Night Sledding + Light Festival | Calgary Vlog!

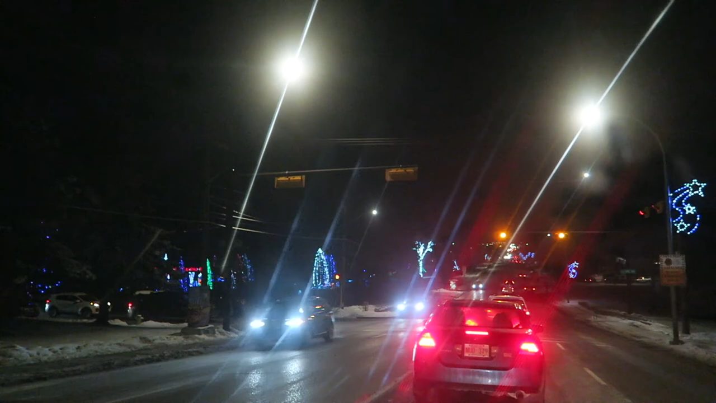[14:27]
Look at all those lights. Oh, hey, Levi, look. Do you see the lights over there?